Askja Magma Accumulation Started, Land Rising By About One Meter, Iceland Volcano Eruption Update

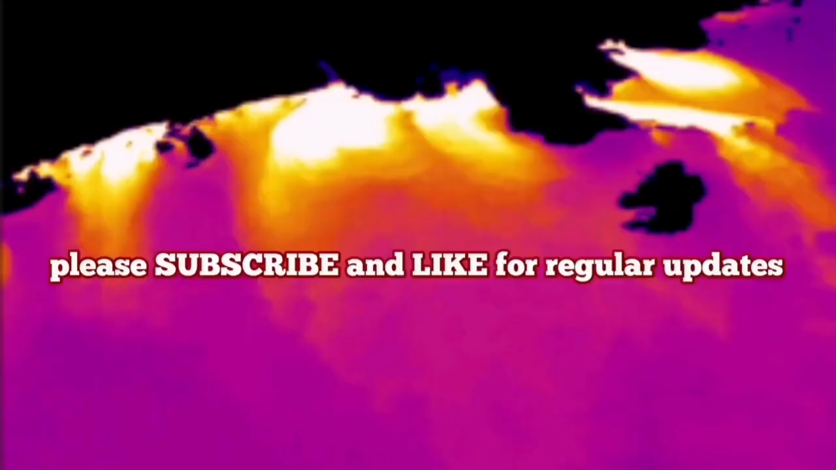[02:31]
These are the white and yellows showing the most heated areas. So when this volcano erupts watch out scape, it is not friendly. Magma is rising in Aschia.